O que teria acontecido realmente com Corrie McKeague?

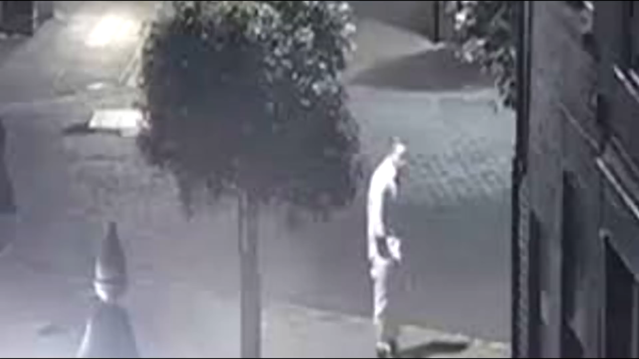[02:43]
O último avistamento conhecido do Corey foi nas filmagens de uma câmera de vigilância do dia 24 de setembro, às 3h25 da manhã. Ele estava entrando em uma rua sem saída, onde havia uma série de latas de lixo.
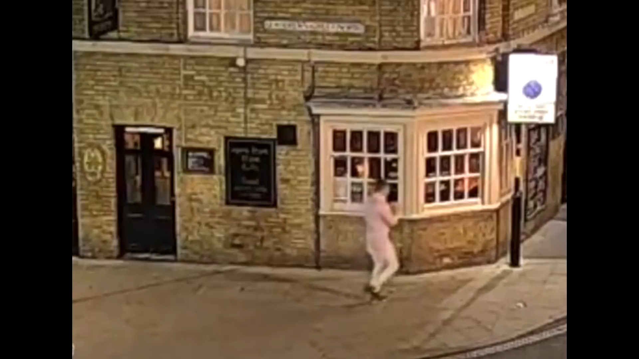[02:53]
Não houve nenhuma filmagem dele saindo de lá. As imagens sugeriam que o Corey dormiu um pouco em frente a uma porta,
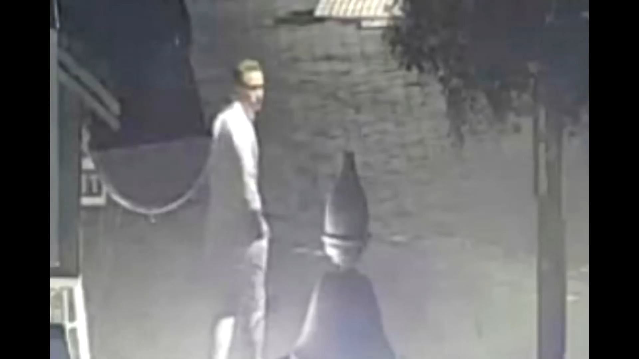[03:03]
antes de acordar e entrar nessa rua sem saída. Nessas filmagens também foi possível identificar que entre as 3h e 5h da manhã,